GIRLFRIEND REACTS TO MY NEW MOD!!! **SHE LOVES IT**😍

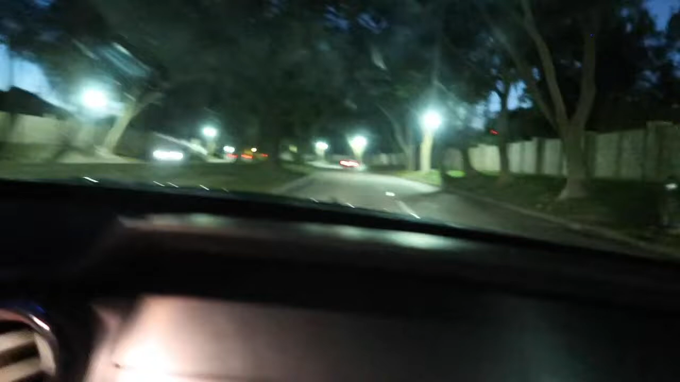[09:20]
Just trying to catch up to say hello. Yeah. I ain't gonna lie, that Corvette looks mean. It looks like a Batmobile from right here. You got some fat, meaty tires on there. Mm-hmm. Cavity. So we're gonna follow him first, okay? Just gonna line next.